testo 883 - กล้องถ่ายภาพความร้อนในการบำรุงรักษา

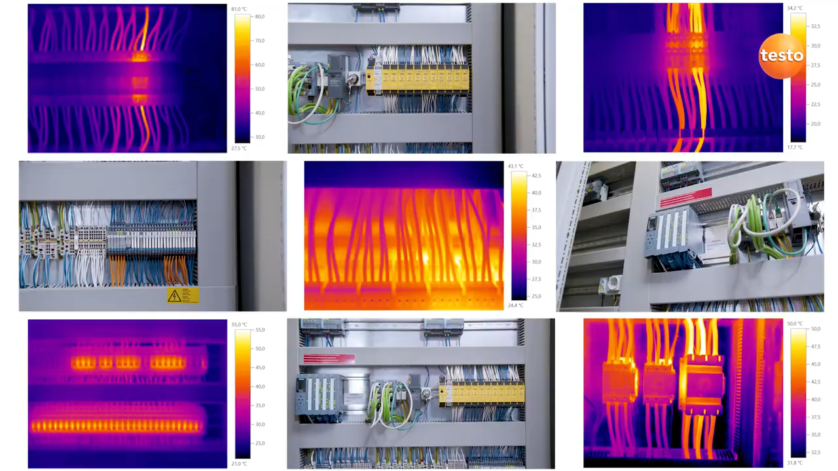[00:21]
One great challenge when using a thermal imager in an industrial environment are the many similar measurement objects, which result in many similar thermal images.
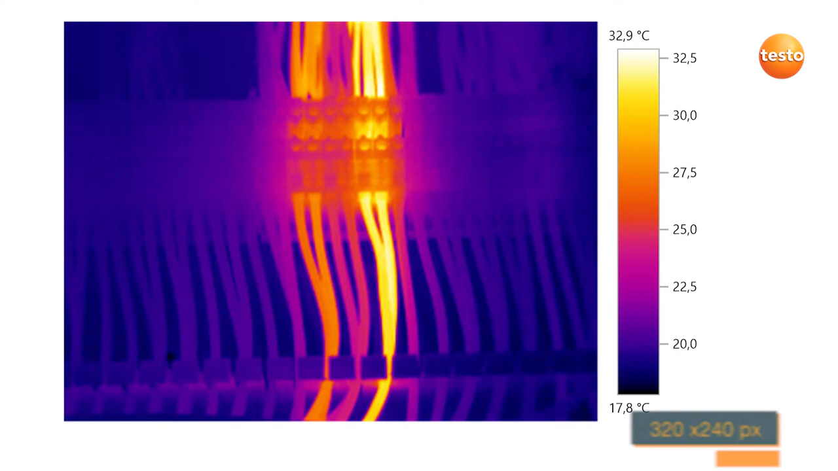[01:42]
On screen: scale top 32.9°C, scale bottom 17.8°C
With Testo Super Resolution technology, this even increases to 640x480 pixels.
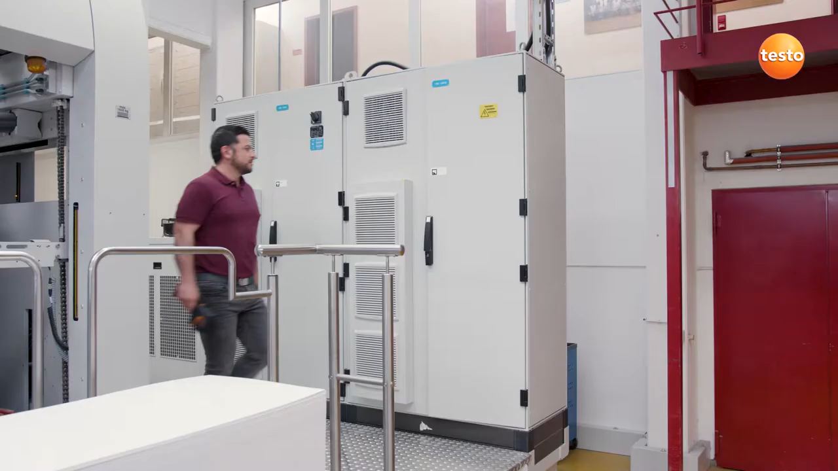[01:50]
Let's start with electrical maintenance.
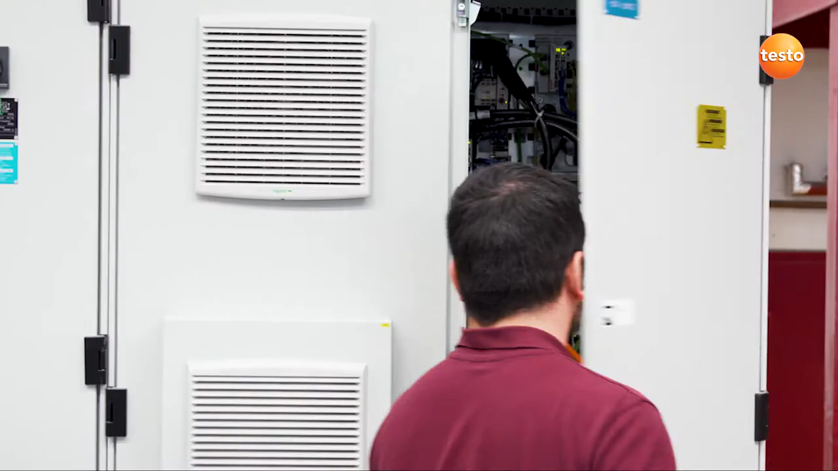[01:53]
In this switching cabinet, we're looking for overheated components. To do this, we first have to focus the image. The manual focus allows you to examine all components precisely. Very useful!
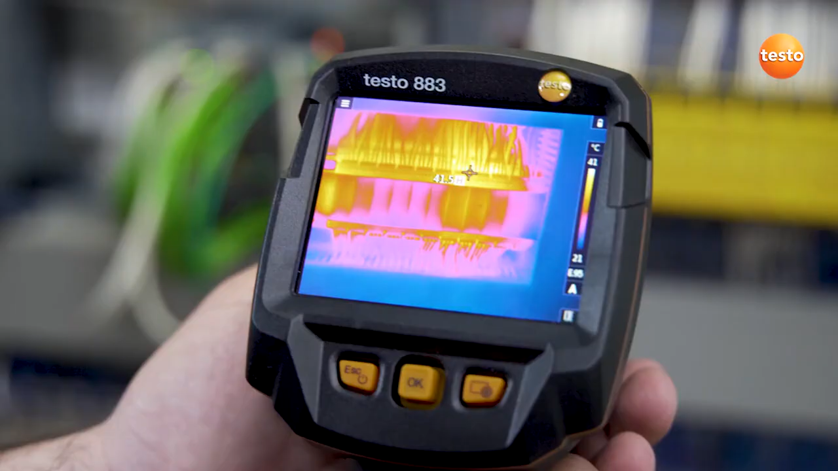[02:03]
The Hotspot function automatically shows you the hottest spot in the thermal image. In electrical maintenance, the components being examined are often very small or you may have to maintain a safe distance.
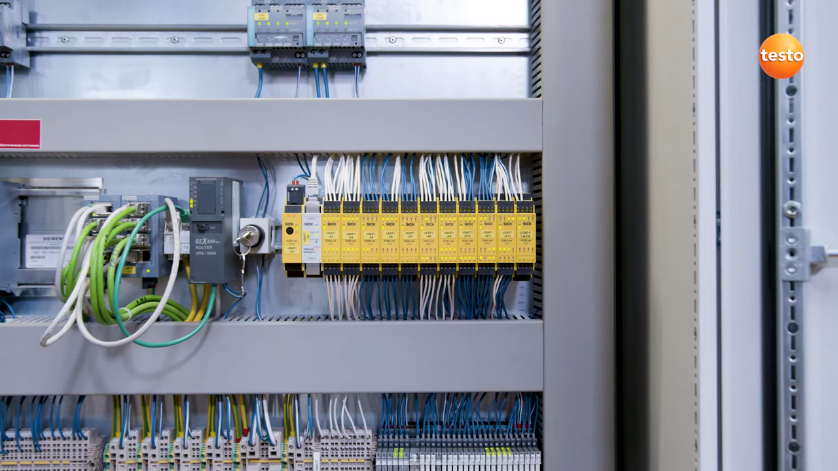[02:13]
In these cases, the Testo i5 Warner is very helpful.
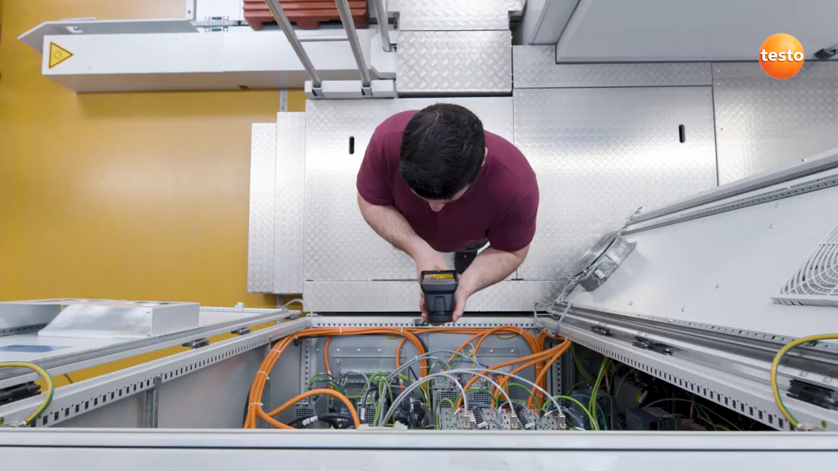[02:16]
It illustrates which measurement object can be precisely measured at which distance.
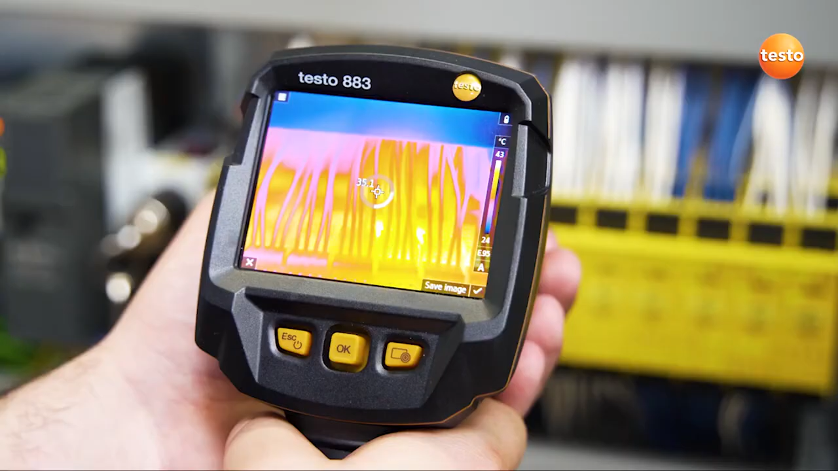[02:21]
On screen: scale top 43°C, scale bottom 24°C
For this purpose, a square cursor appears in the display.
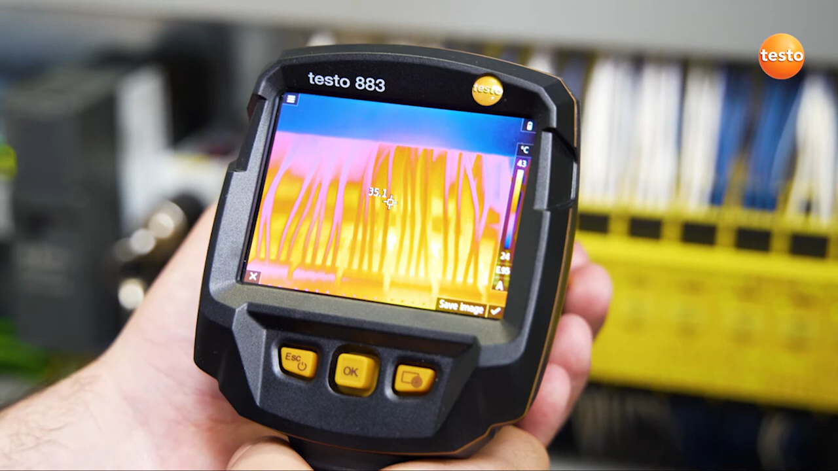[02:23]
When your measurement object completely fills the cursor area, you're measuring the temperature of the object correctly.
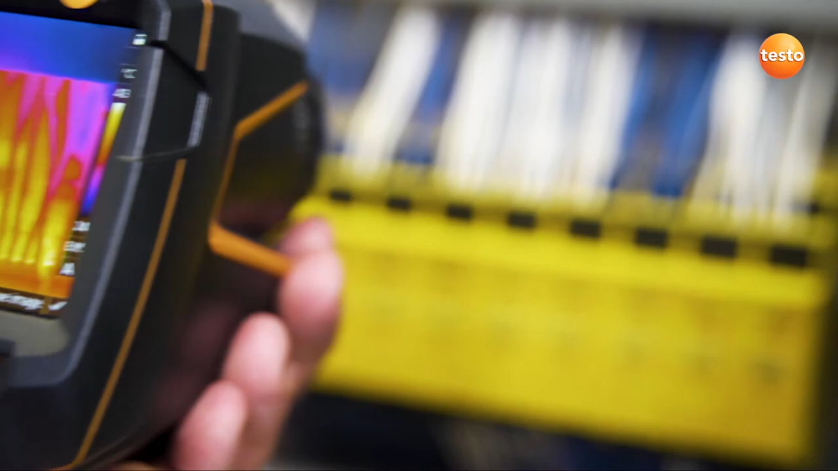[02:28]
In order to augment your thermal images with other useful information,
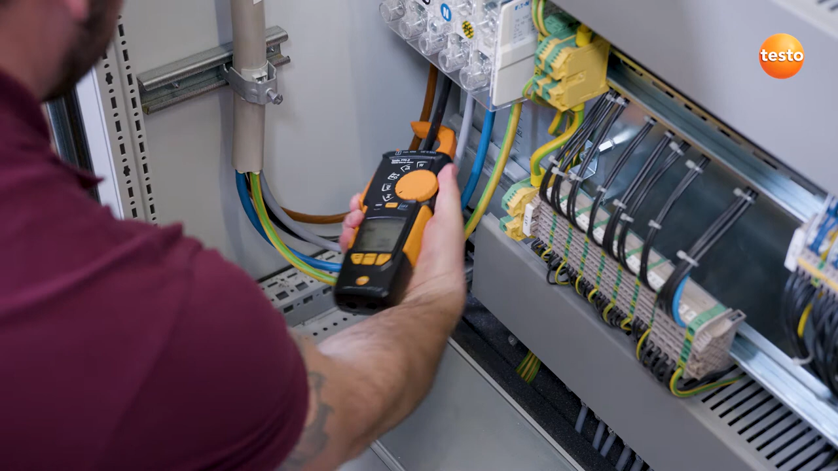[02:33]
the Testo 883 can be wirelessly connected to the clamp meter Testo 770-3. This allows you to see in the display exactly which current
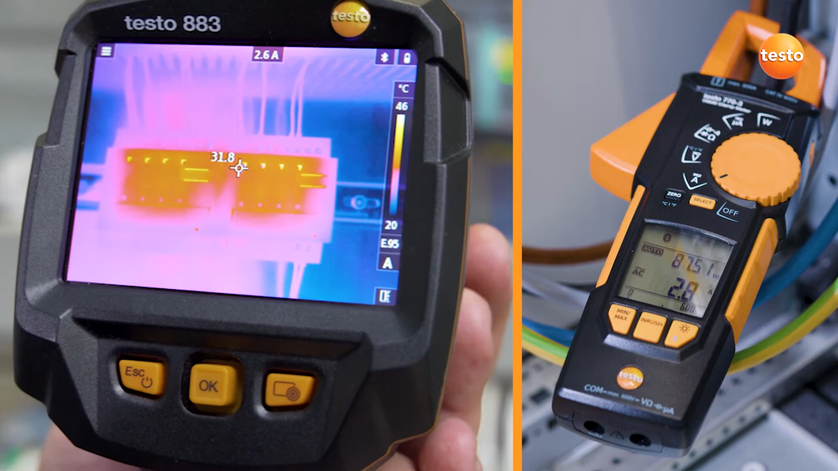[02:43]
On screen: scale top 46°C, scale bottom 20°C
voltage or power values the component being examined is carrying.
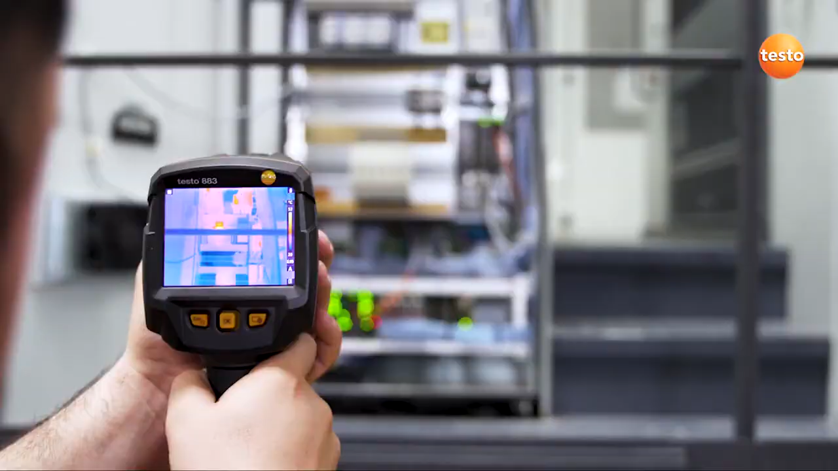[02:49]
For analysis purposes, these measurement values are saved together with the recorded thermal image.
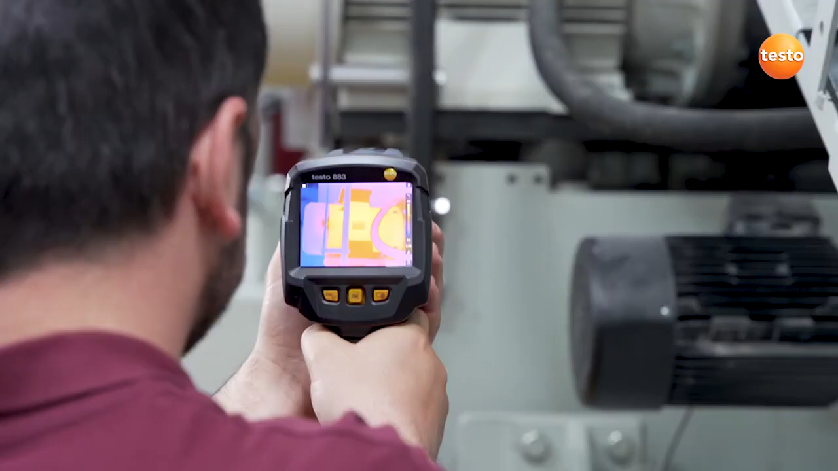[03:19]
These are often found in industrial motors and that's why we're going to take a closer look at one, such as here at this conveyor belt.